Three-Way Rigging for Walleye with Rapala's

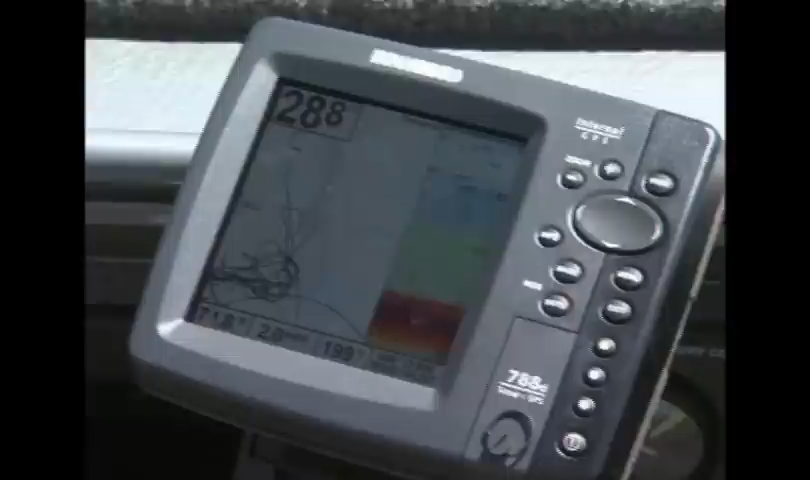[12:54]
bow unit which is a 788 so he is seeing